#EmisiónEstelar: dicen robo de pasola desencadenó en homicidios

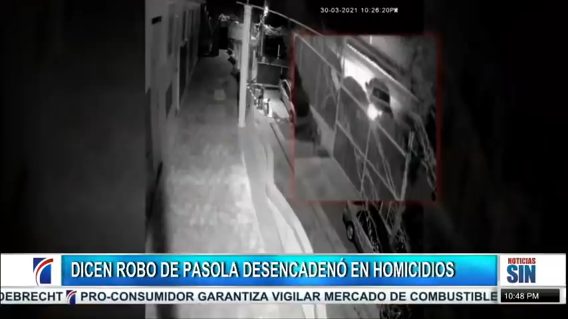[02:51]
llega y se estaciona de forma perpendicular a la autopista, como si esperara a alguien. Un minuto después, llegan dos motores. De ella descienden varios agentes y de inmediato se colocan en medio de la calle. A las 10 y 29, la camioneta se mueve hacia la izquierda y se coloca más próxima a la autopista.
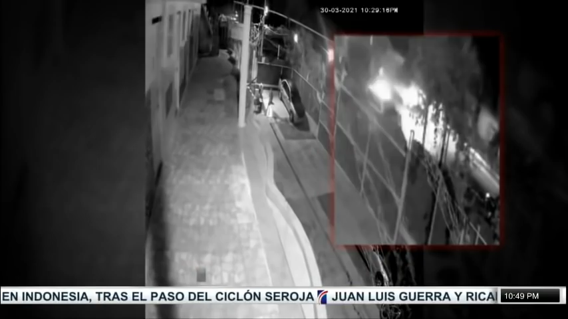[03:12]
A las 10 y 31, solo se ven las luces de los vehículos detenidos en plena vía. Segundos después, comienza el tiroteo. Los tres hombres que estaban cerca se tiran al suelo y algunos vehículos emprenden la marcha.
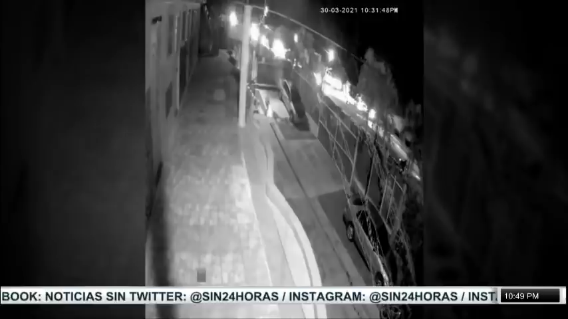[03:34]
Se estacionan de forma muy metódica,